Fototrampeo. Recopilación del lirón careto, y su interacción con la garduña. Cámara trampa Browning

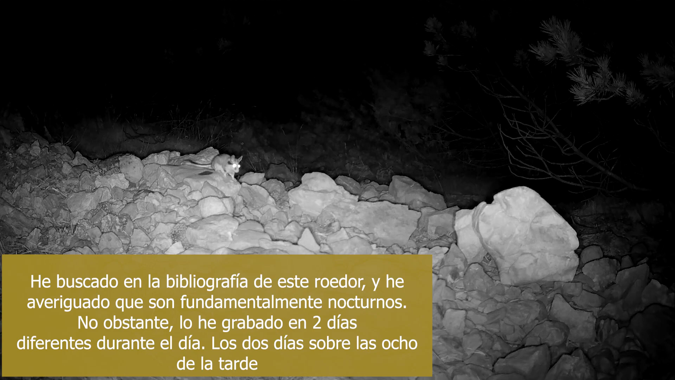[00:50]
He buscado en la bibliografía de este roedor y he averiguado que son fundamentalmente nocturnos. No obstante, lo he grabado en 2 días diferentes durante el día. Los 2 días sobre las 8 de la tarde. Bueno, aquí lo vemos en uno de los vídeos nocturnos. Es bastante activo, se mueve bastante, buscando alimento. Es sobre todo insectívoro. Y bueno, ahí lo tenemos de perfil, al lirón careto.